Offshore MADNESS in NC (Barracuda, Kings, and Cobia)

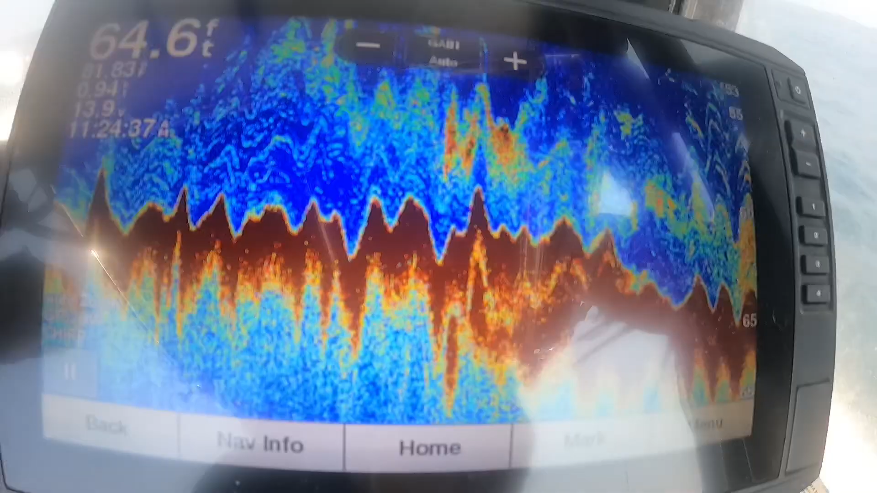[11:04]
On screen: depth 64.6 ft
I ain't gonna lie to you, you see all them fish right there?